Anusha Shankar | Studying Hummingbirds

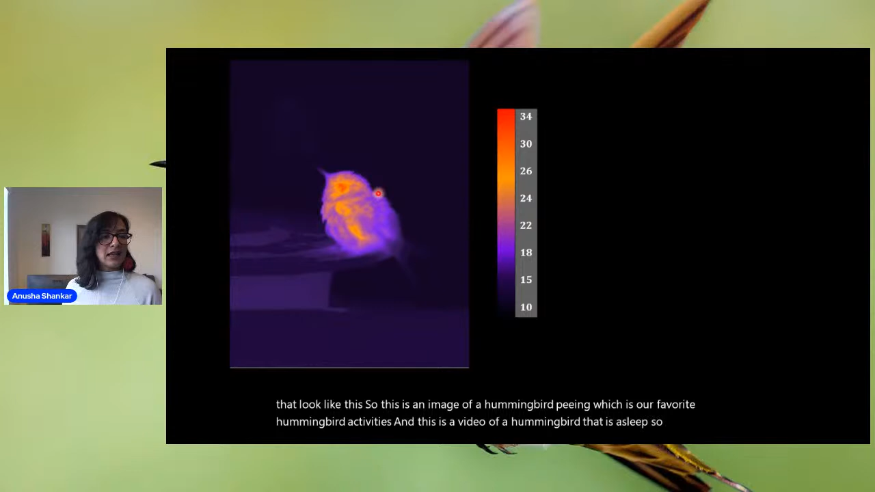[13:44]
The warmer colors are warmer temperatures. This is the hummingbird's eye over here in red. This is its beak.
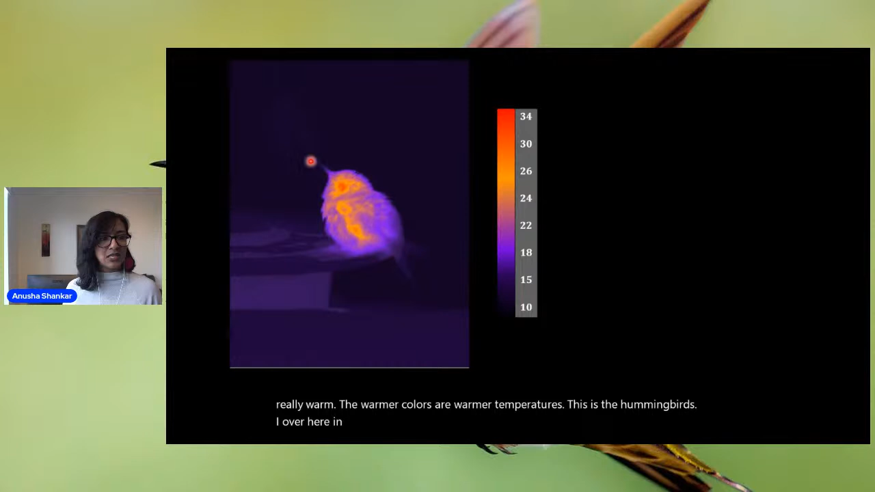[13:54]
This is its tail. And these are its feathers. You can see that are kind of puffed up and keeping it warm. And its heart is beating fast and it's breathing really quickly.
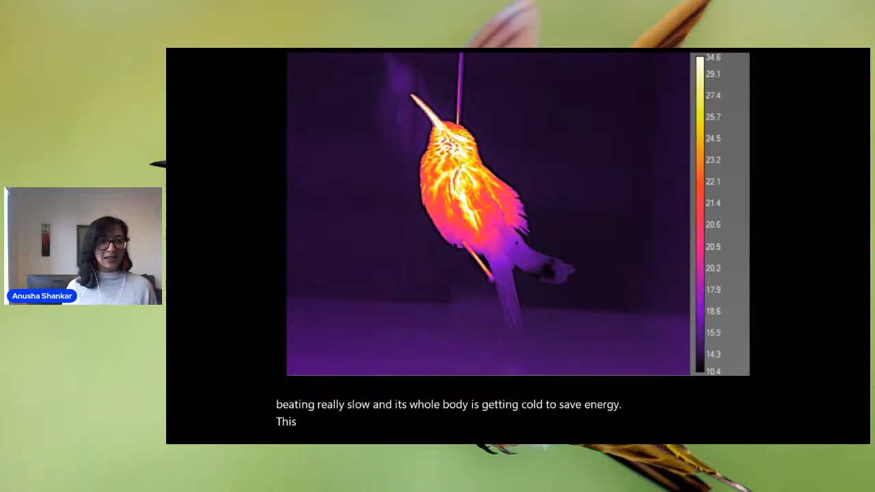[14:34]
This is a hummingbird that's preening or kind of arranging its feathers, even though it's asleep. Its eyes are closed, and this was in the middle of the night at like 2 a.m. So I like to imagine that they're dreaming, but we don't have ways of testing that yet.
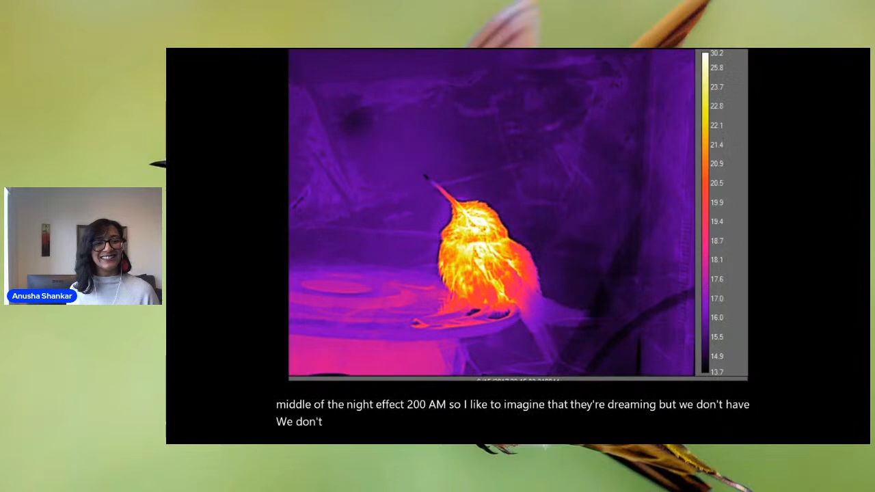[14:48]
And a hummingbird at night, before it goes to sleep, this one peed.
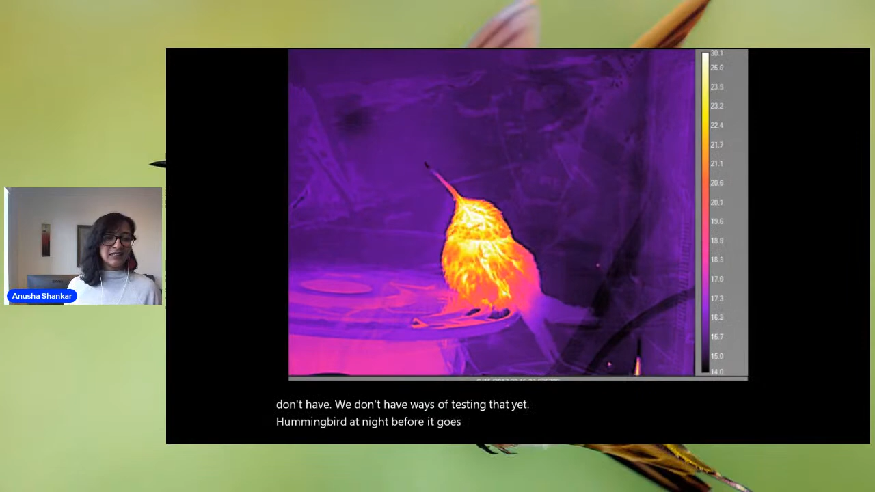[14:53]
This is just a video on loop. It's not peeing again and again, but I love watching hummingbirds pee. It's pretty funny.